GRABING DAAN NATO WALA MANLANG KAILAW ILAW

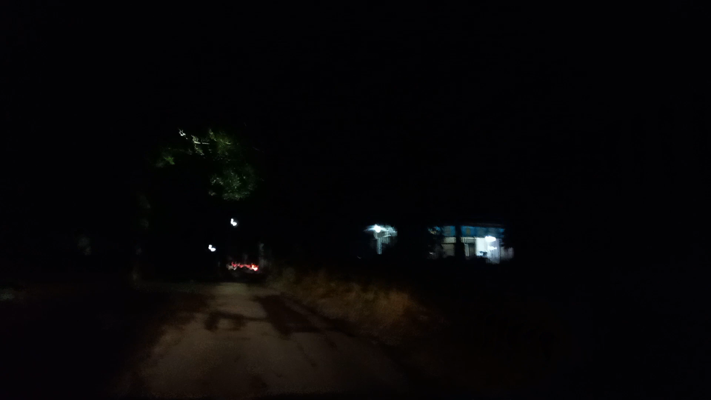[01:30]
Okay, halang ideya. Yung traffic. Mayroon kuan to? Walang parte? Oo. Oh, simbahan pala. Simbahan. Kuan. Ganda din yung simbahan na yan. Ang bilog ng kurma.
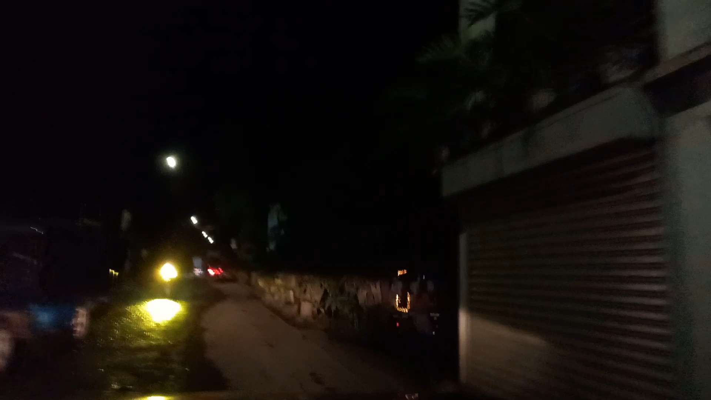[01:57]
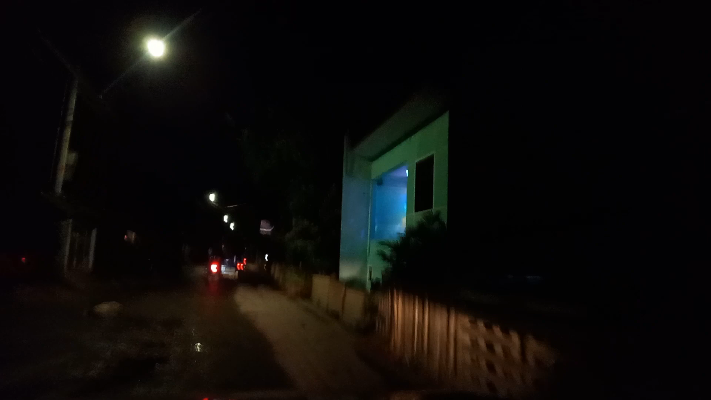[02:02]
Tumabahin, mataas ang kalsada sa bahay. Ha? Mataas ang kalsada sa bahay.
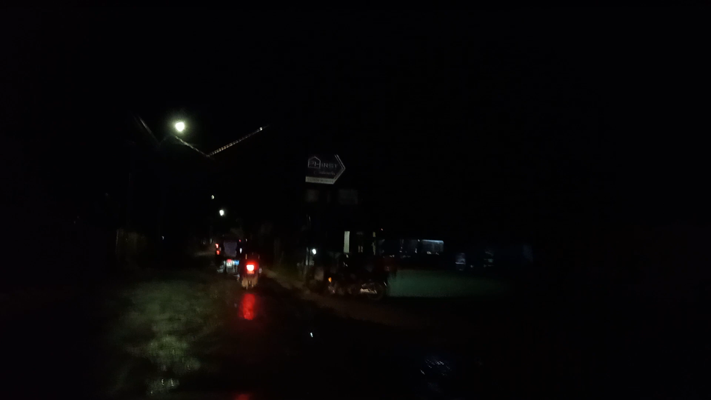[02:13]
Oo, tinambakan kasi na tinambakan itong paan. Kaya pag nagulan ng matakas. Punta gini ha? Pasok talaga yun. Tinambakan ng kwento. Kasi bahain siguro itong kalsada dito dati. Hmm. Tinambakan, o, naubos na ang kabalayan. Nasa baba na tuloy.
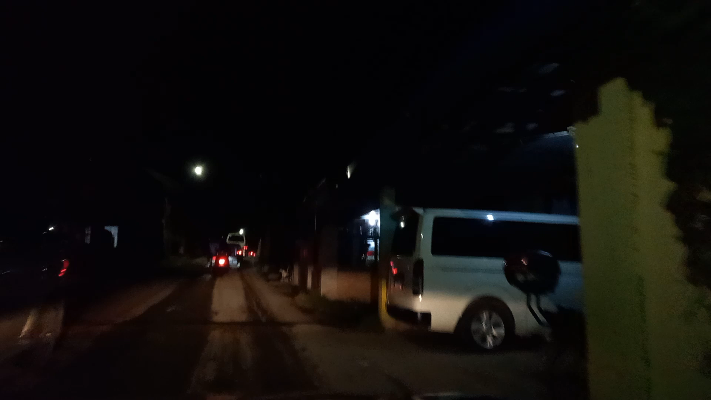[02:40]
Traffic man, oh. Wala may gandaan, ano? Kaya nung nagtuloy yun, kwan.